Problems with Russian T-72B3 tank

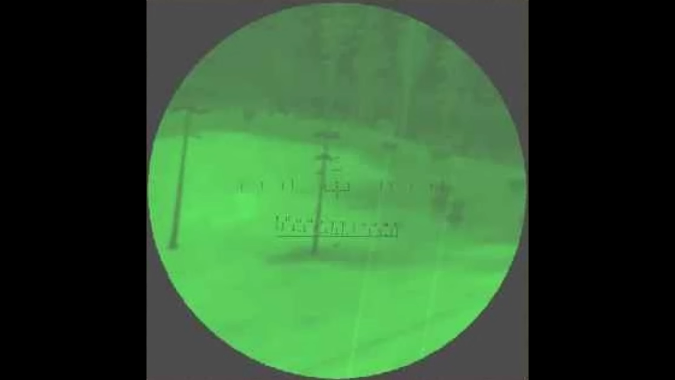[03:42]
second generation night vision and that, which still requires an infrared searchlight to work properly, hence why you can still see the searchlight mounted on top of the commander's cupola on the T-72B3 tanks.